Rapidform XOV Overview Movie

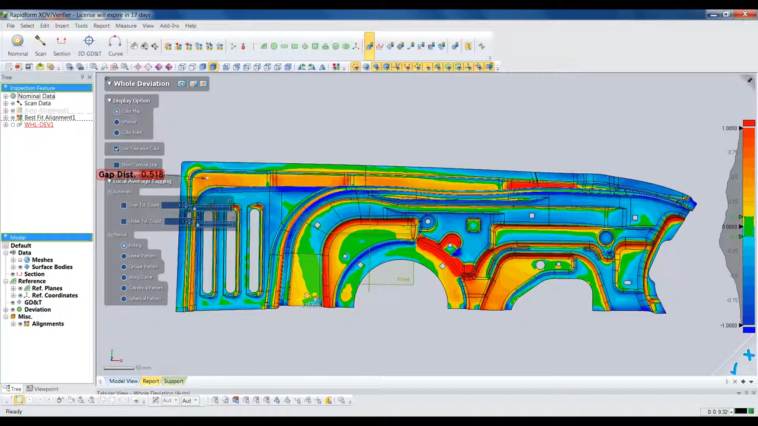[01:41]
Red and blue mean that the part is above or below the nominal. We can pick anywhere on the model to get instant deviation callouts at specific locations.